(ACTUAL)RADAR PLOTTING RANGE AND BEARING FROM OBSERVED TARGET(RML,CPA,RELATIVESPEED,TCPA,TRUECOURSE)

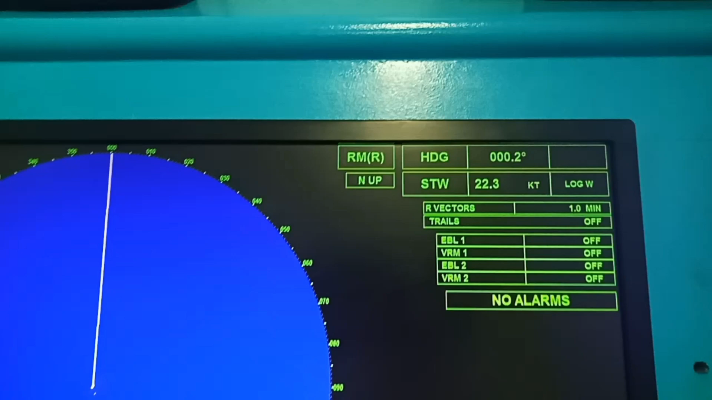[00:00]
Good day to everyone First, take note your own course and speed Now, I will show you how to plot the range and bearing of the observed target and the radar
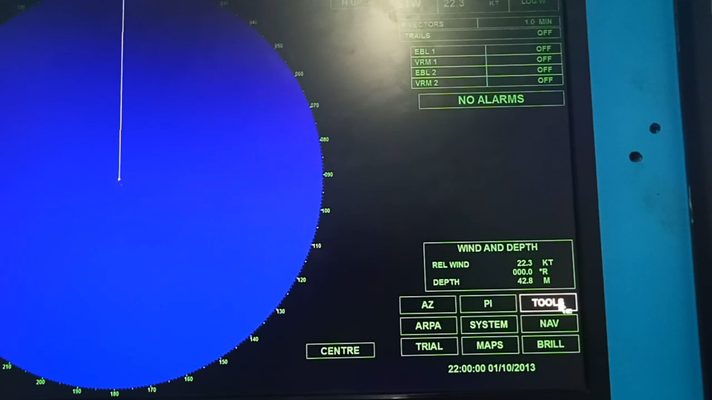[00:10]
Then, click the tools And click the add
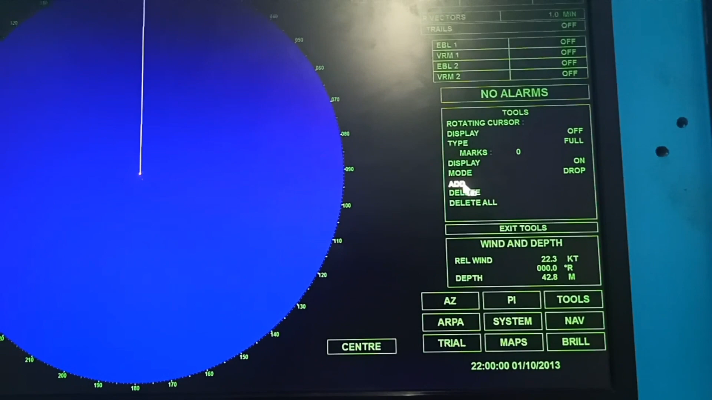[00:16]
Then, ready to mark the first bearing Okay, as we mark the first bearing, we also take the time Then, we have to click the ABL
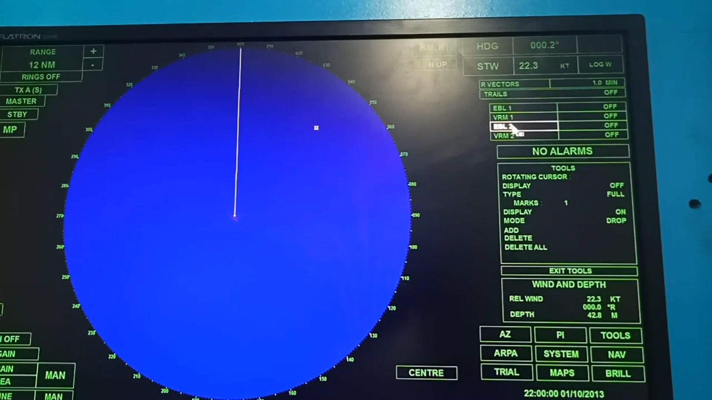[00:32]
Then, the bearing Then, put it in a reciprocal from our own course Then, as you can see, our speed is 22 Then,
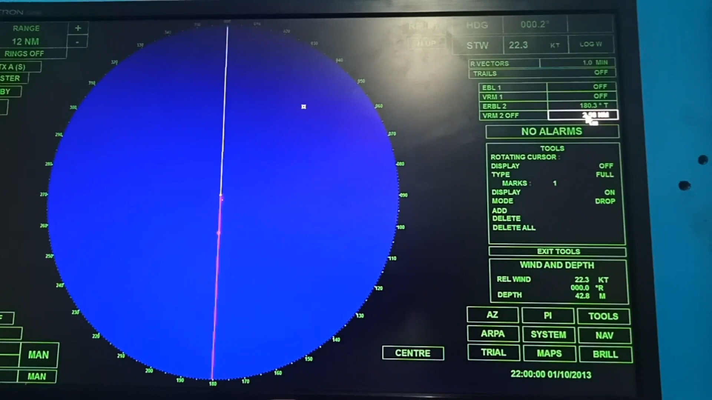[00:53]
move the decimal So, we'll have a 2 miles Distance Right-click the ERBL2 Then, off-center Then, click to the R
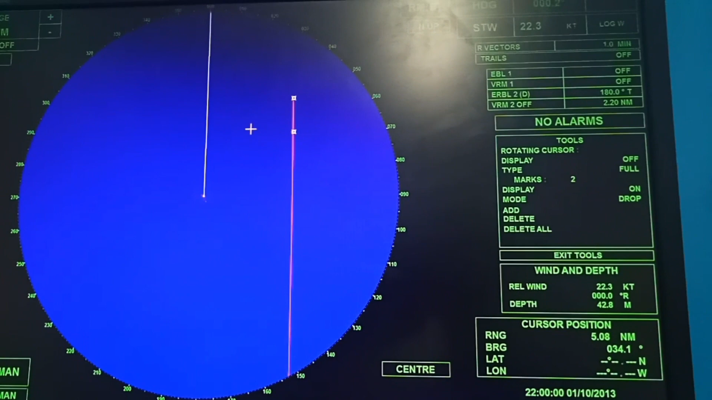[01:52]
ready to mark the second bearing After 6 minutes So, we have now the second bearing Okay, then Move the ERBL2M To connect from R2M In order to get the RML But, first We have to get the distance from R2M Okay, so we have now the distance Of 3.3 From R2M Okay, then Right-click
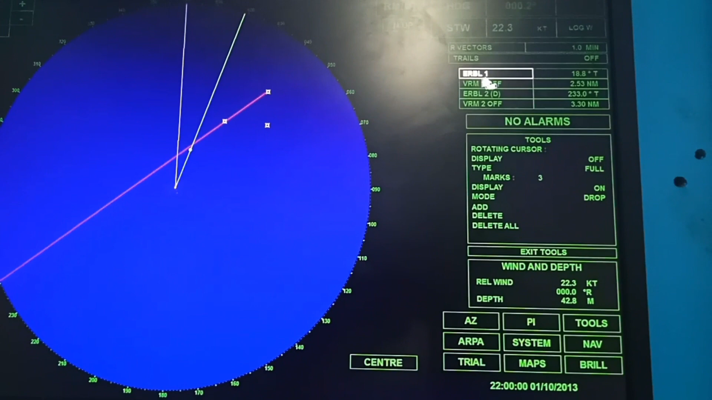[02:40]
before that We have first to get the Our CPA So, click the EBL1 Then, 90 degrees of our RML Okay, so we have now the CPA Then, click the add Click add Then, mark the CPA Okay, so we have now the CPA Then, right-click Put it in the center So, we have now the RML
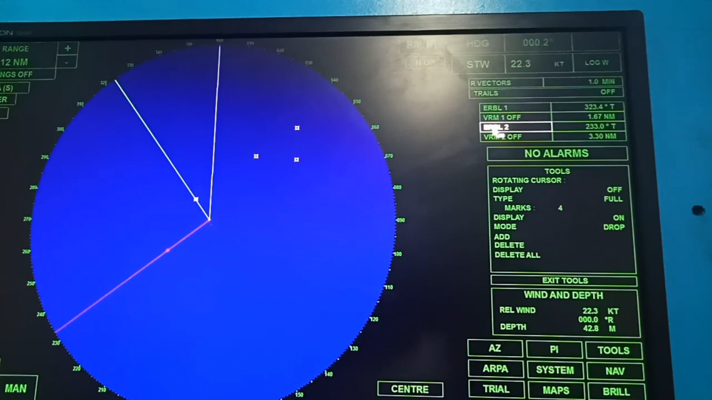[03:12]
Okay, so now Right-click again The ARBL Of center Then, click to E Then, connect from E to M In order to have the True course But, first We have to get the distance From E to M So, we have 2.62 Distance from E to M
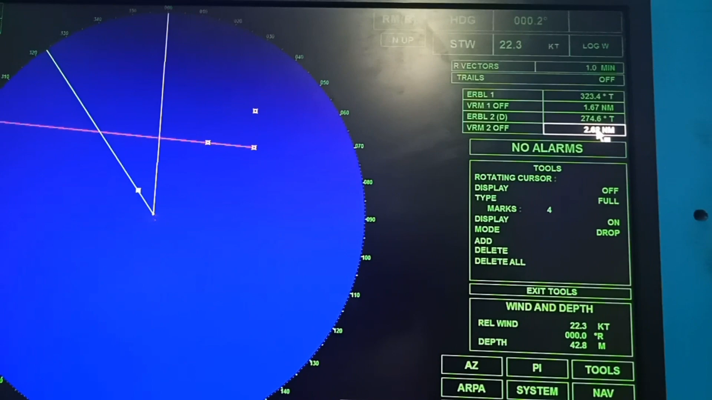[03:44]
Then, right-click Then, center So, we have now the True course Okay, so We have now the True course Now, we have to Get the distance From M to CPA So, right-click Right-click Off-center Then,
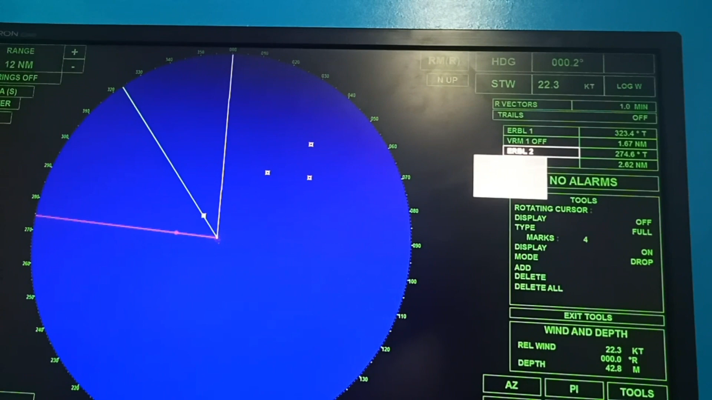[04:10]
click to M Then, connect from M to CPA Then, we have to Get the distance From M to CPA In order to Get the TCPA So, we have now a Distance of 4.77 So, you can Calculate Now, your TCPA Okay, guys So, that's all For